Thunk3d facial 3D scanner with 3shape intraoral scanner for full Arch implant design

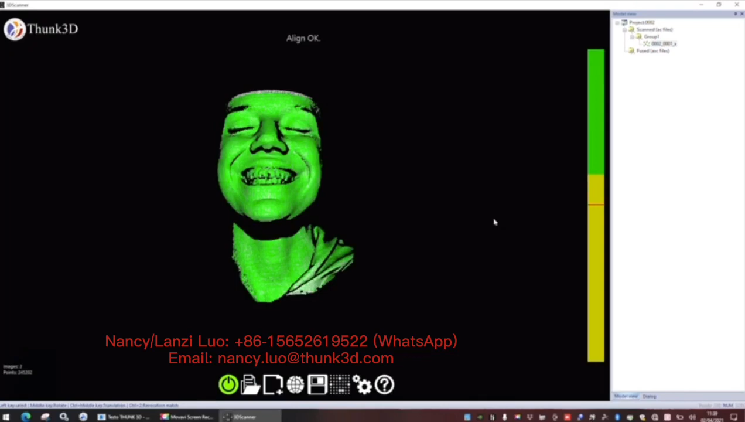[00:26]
is the core of our video this is our facial scanner this is the acquisition
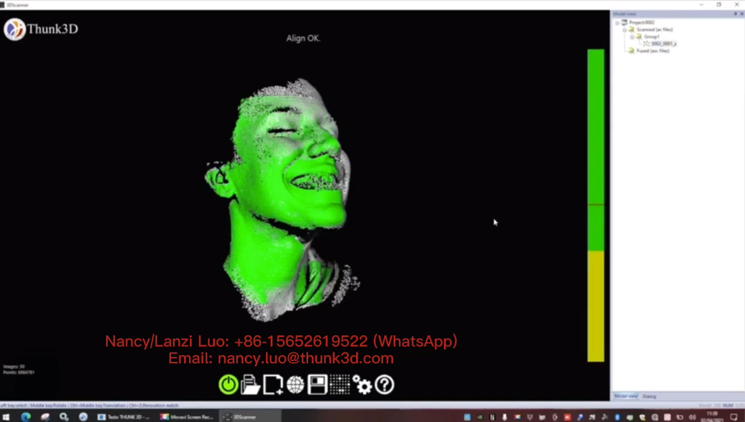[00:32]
and we see the crucial part is our vertical
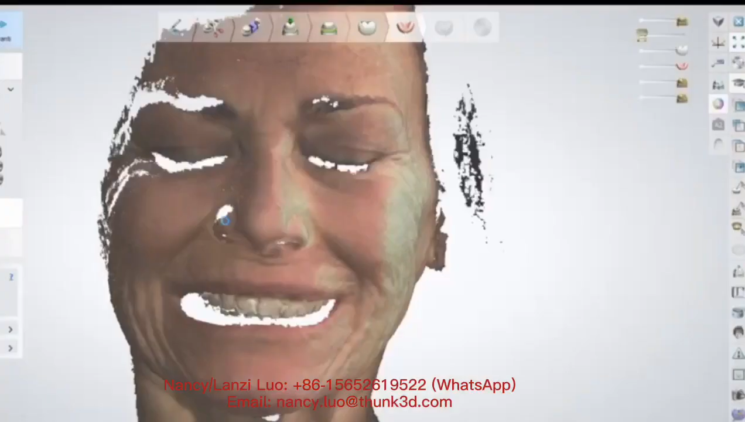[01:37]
and this is the final result is my design and
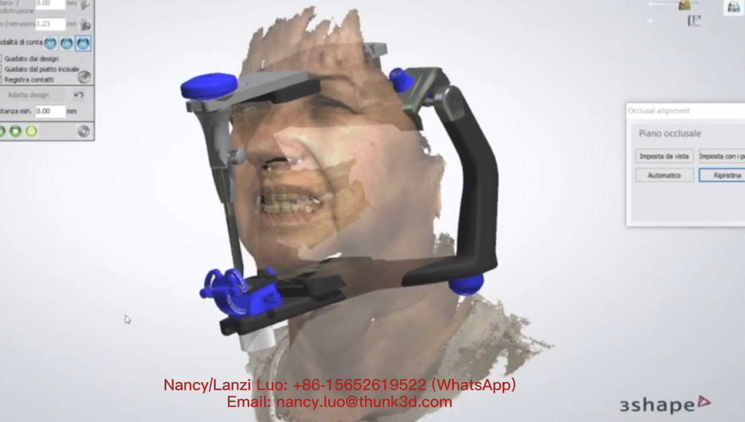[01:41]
here i'm using the virtual articulator
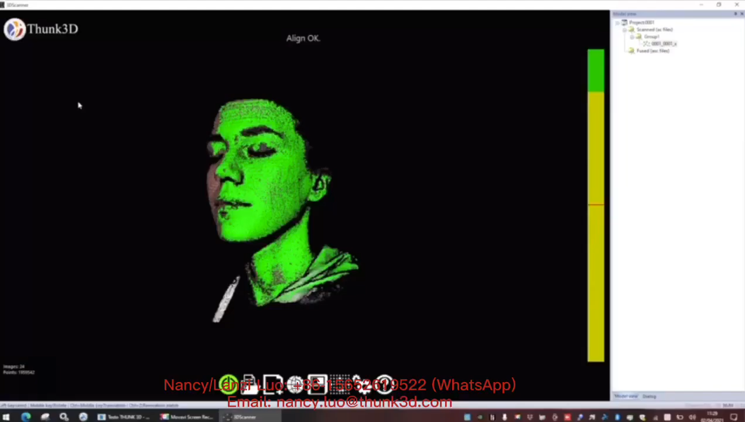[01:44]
this is my feature so i think that this is a very useful technology you